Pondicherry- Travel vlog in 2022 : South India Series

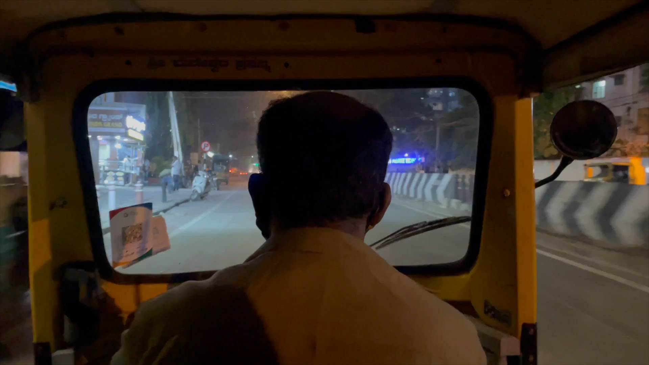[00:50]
बेंगलोर में ऑटो की और एक मदद लेते हुए हम भी पहुंच गए शांतिनगर बस स्टैंड।